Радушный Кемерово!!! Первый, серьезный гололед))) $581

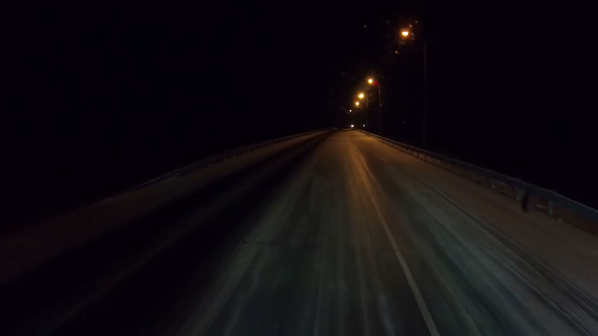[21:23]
просто вот хоть на коньках катайся. От самого Кемерово я ехал, мне навстречу не попалась ни одна машина, ни легковых, ни грузовых, ничего. На дороге просто каток. Вот я только что здесь проезжал, здесь с правой стороны какая-то, ну сейчас с правой. На Новосибирск дорога скользко туда дальше, вот, в сторону Новосибирска.